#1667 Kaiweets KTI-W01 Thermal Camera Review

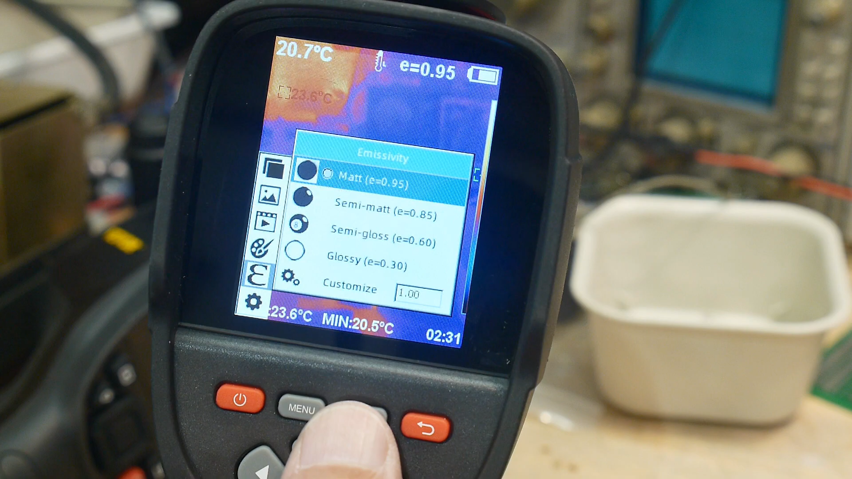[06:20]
On screen: min 20.5°C
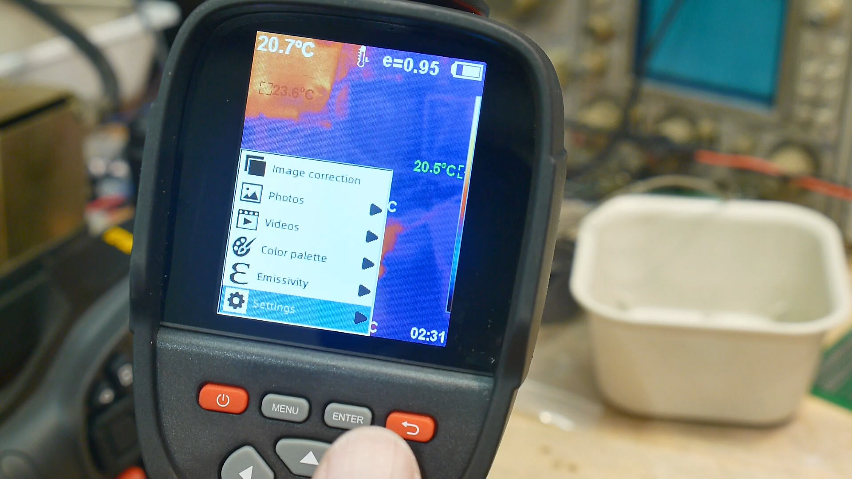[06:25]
and then there are some settings uh auto shutdown uh when
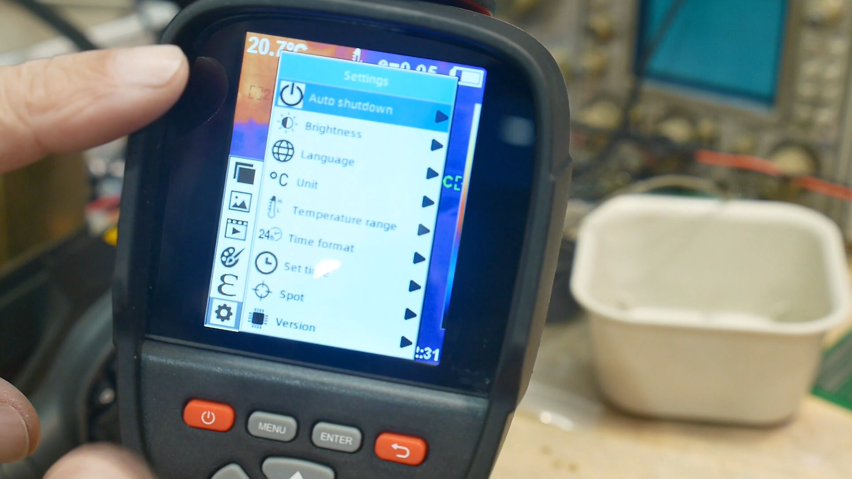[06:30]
i got it it had auto shutdown defaulted to five minutes and it would time out on me
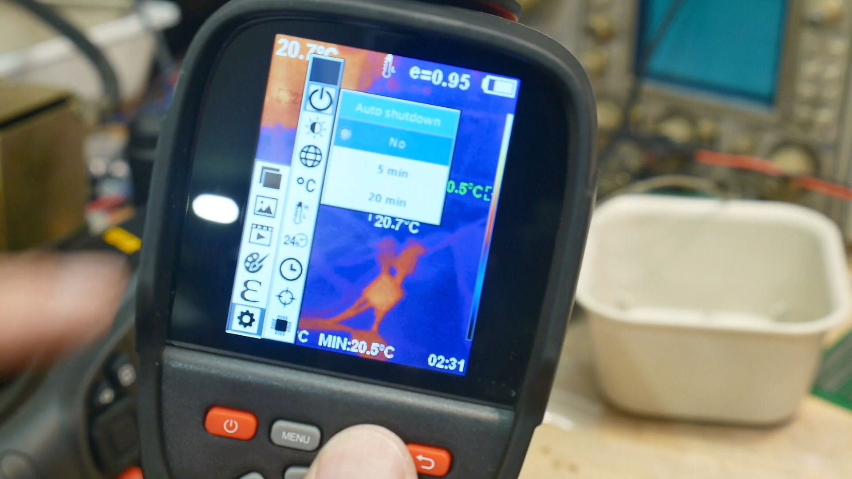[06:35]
On screen: min 20.5°C
so i've turned it auto shut off off so it doesn't shut off on me
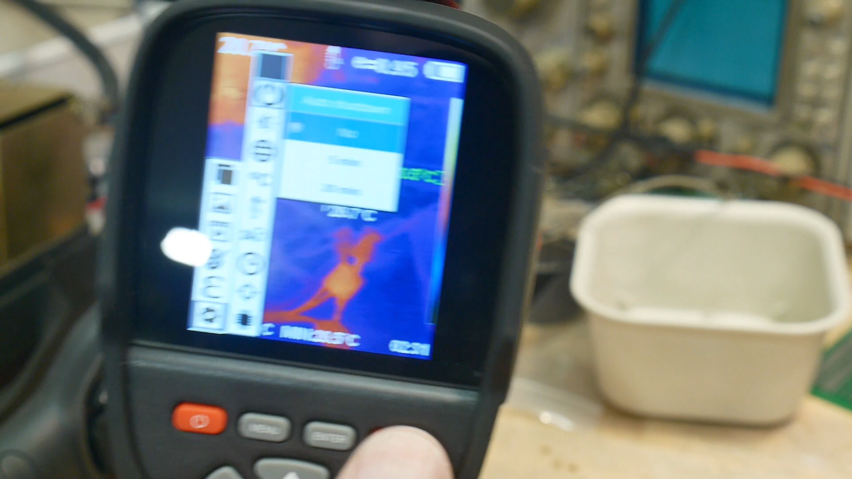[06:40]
uh brightness of the screen i think i upped that brightness yeah i have it on
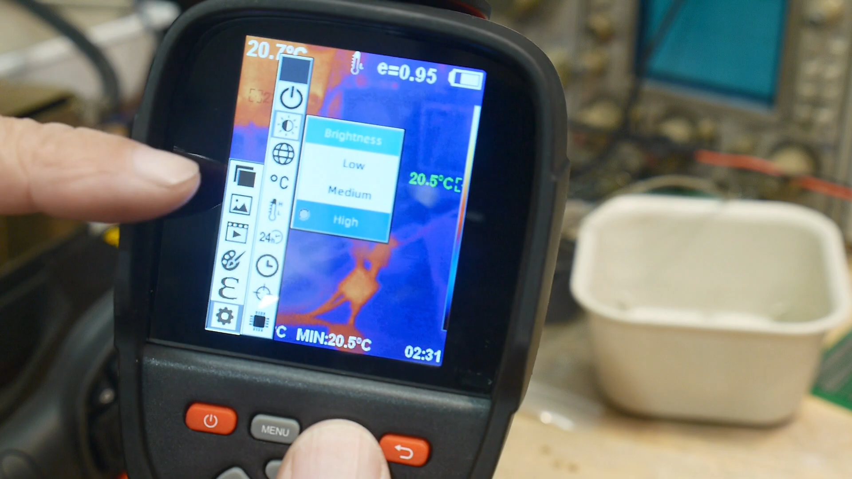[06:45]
On screen: min 20.5°C
high i think it defaults to medium uh language c
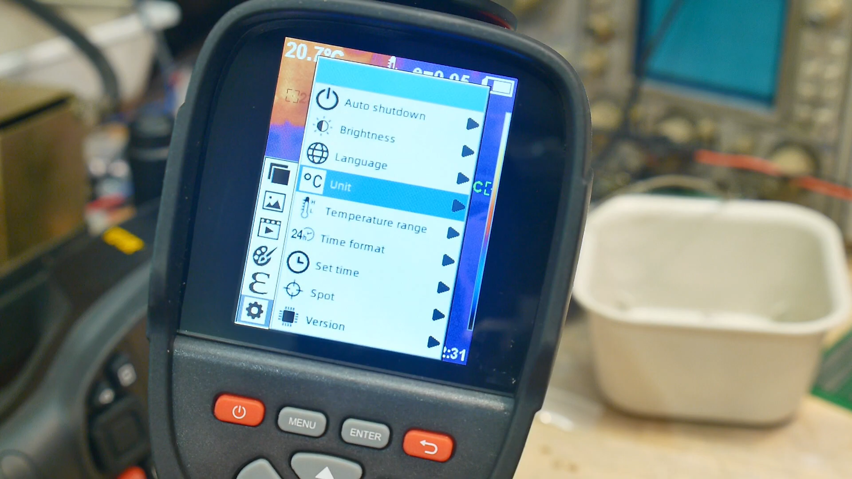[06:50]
or f temperature range time format set the time spots very anyway it's got all the normal stuff in it um yeah
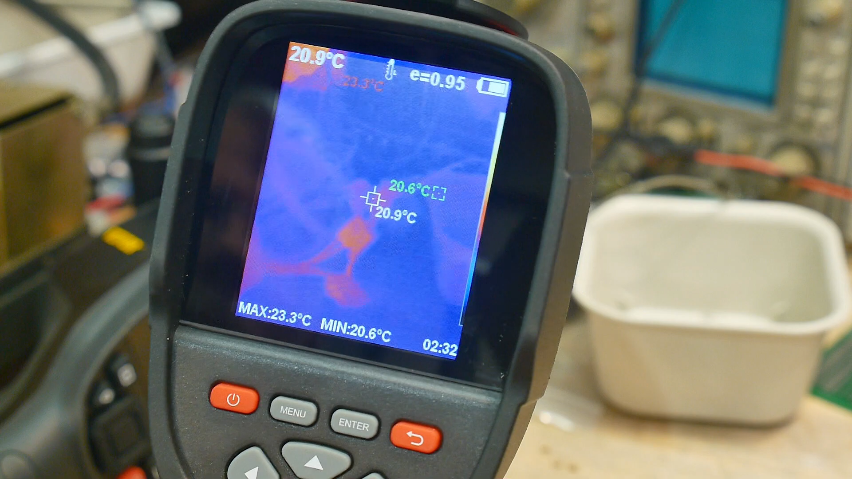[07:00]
On screen: spot 20.9°C, max 23.3°C, min 20.6°C
i mean i do like it uh i think it's
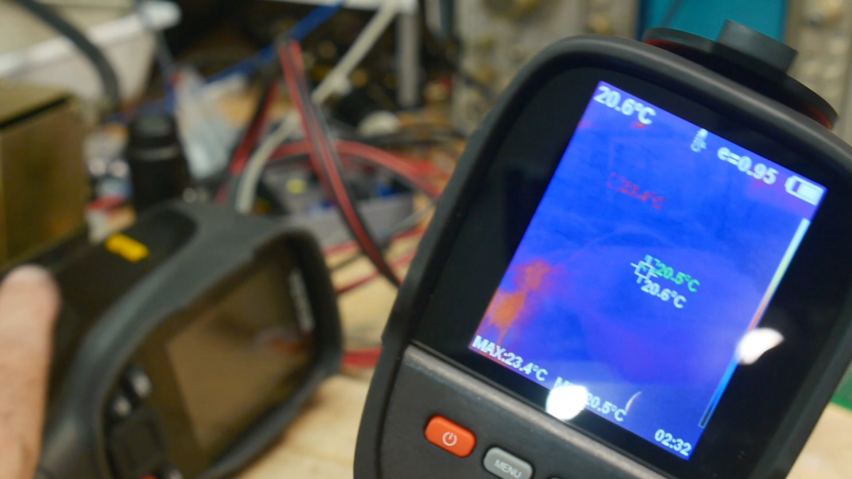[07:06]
On screen: max 23.4°C
a uh a slight improvement over this one this one seems to be
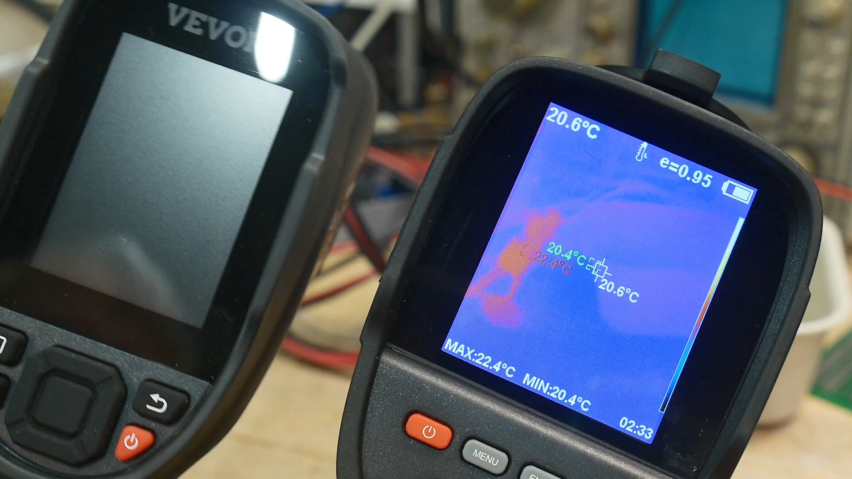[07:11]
On screen: spot 20.6°C, max 22.4°C, min 20.4°C
noisier um and um there's a few more
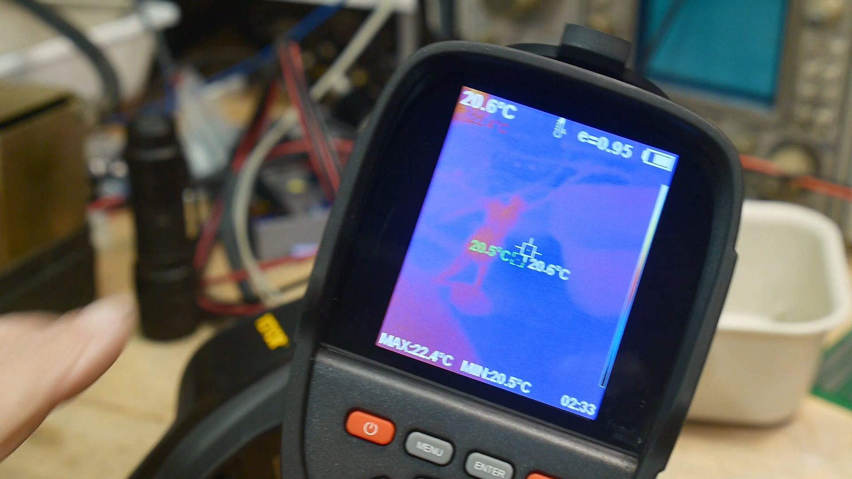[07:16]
On screen: max 22.4°C, min 20.5°C
pixels on this one but this one is set for a more high sensitivity and i think there's a i think
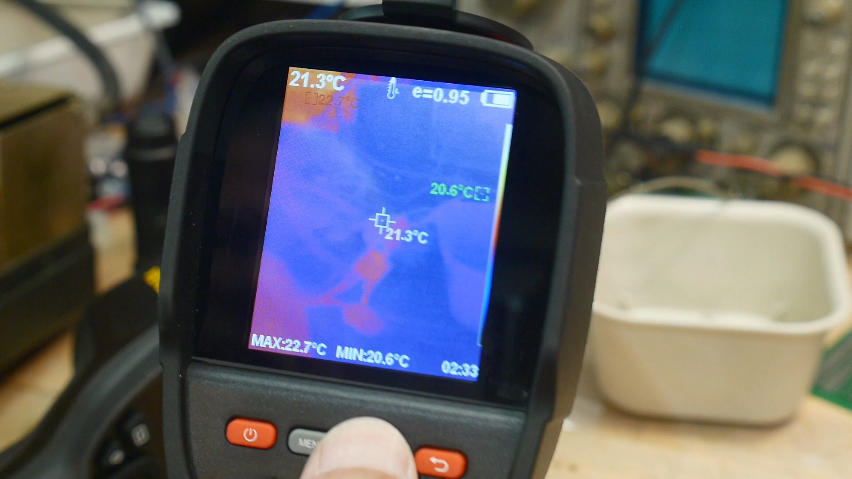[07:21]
On screen: spot 21.3°C, max 22.7°C, min 20.6°C
that's actually one of the settings in here uh we can go to
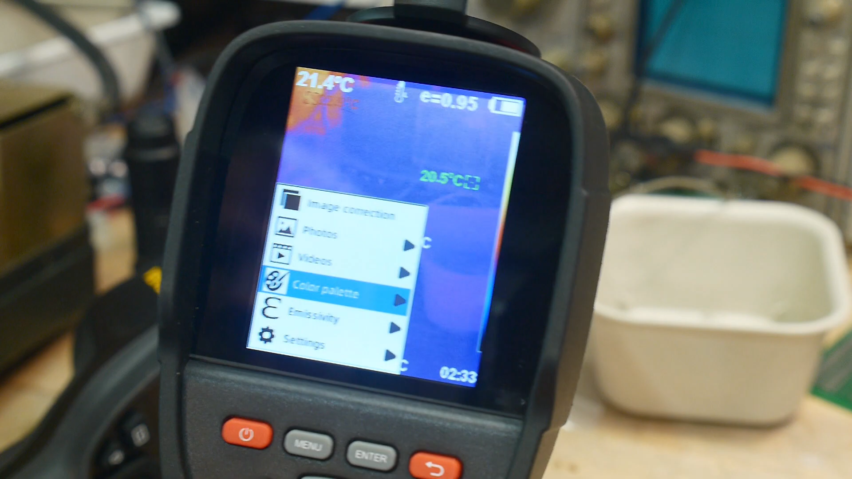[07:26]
settings um let's see sensitivity
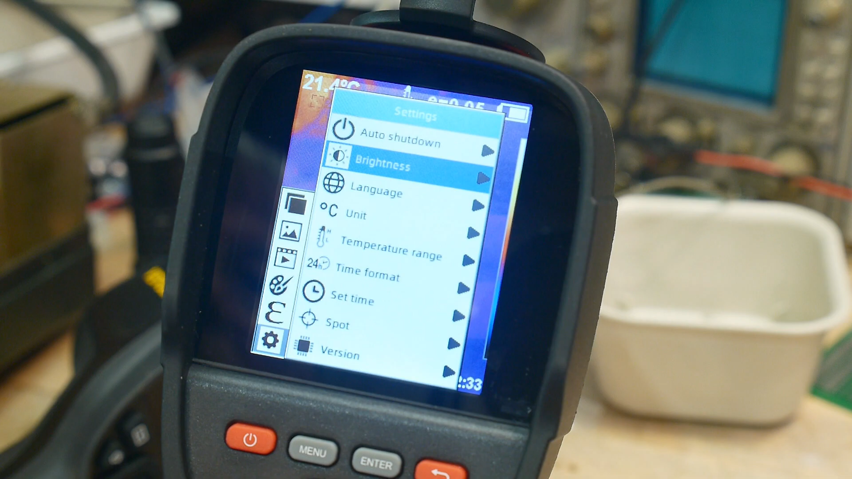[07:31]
uh
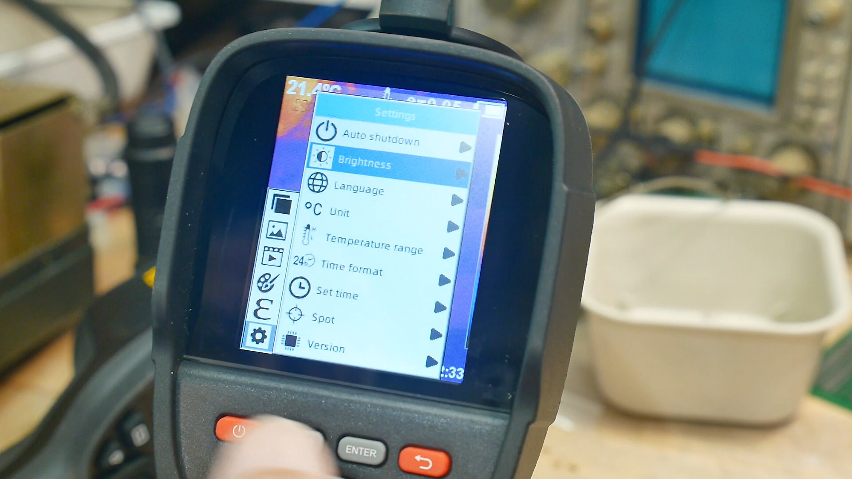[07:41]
maybe maybe not i thought i remember seeing it somewhere here
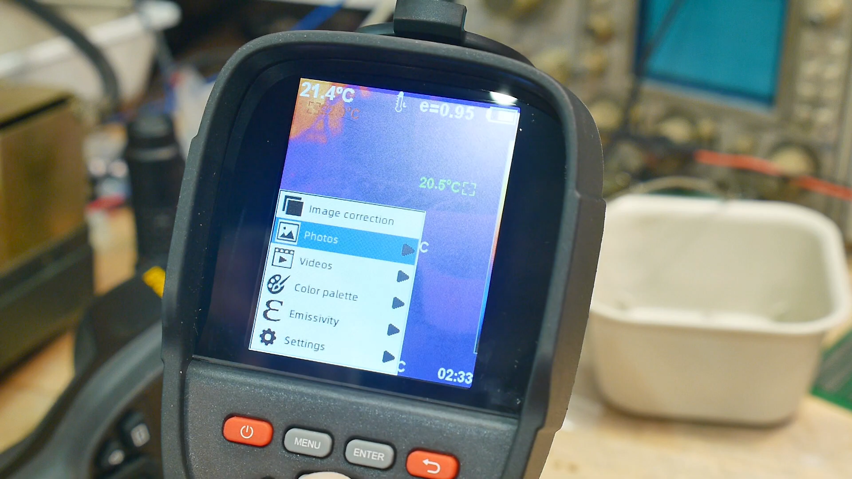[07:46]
photo videos color palette emissivity
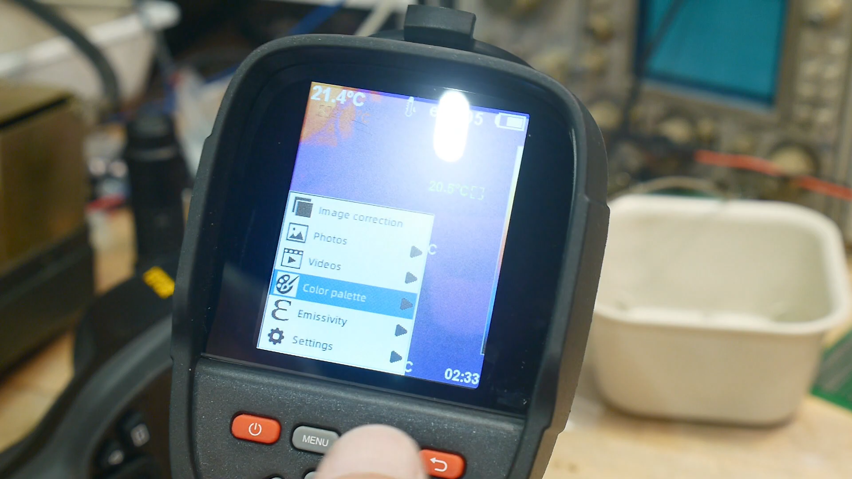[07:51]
um it doesn't really matter um but once again
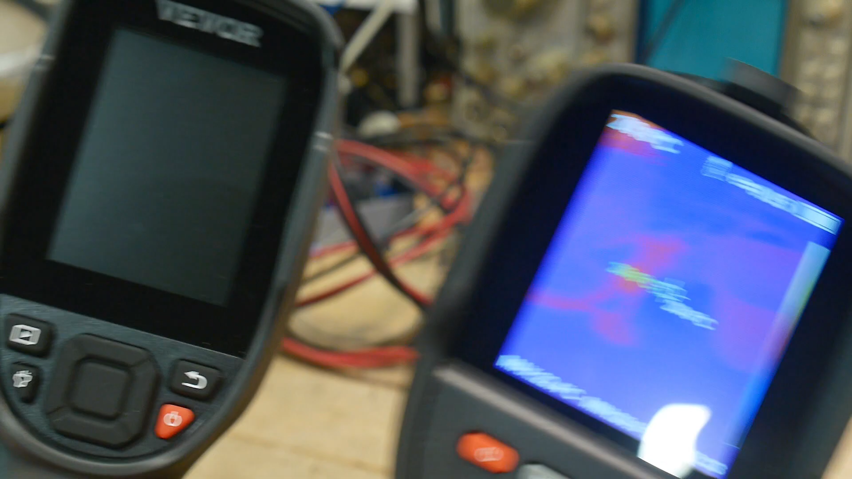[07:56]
this this one seemed to be have a little bit higher gain but gives you a very noisy image this
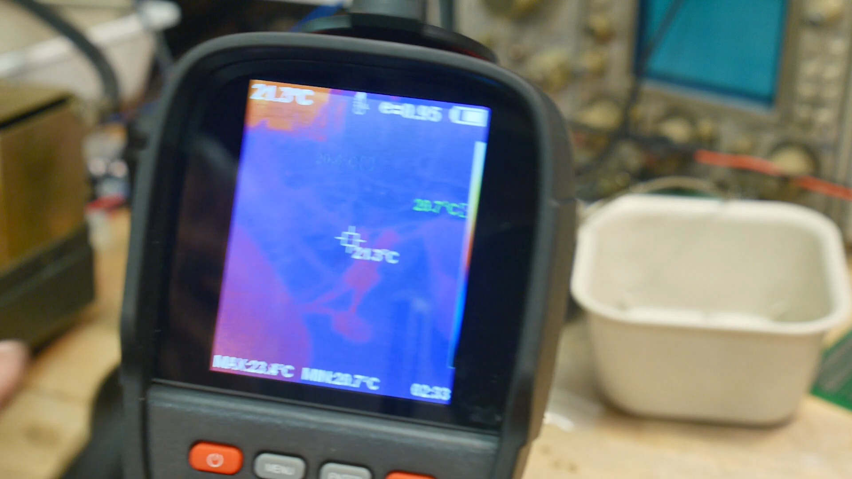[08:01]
one gives you a very smooth image and i do prefer i do prefer this one better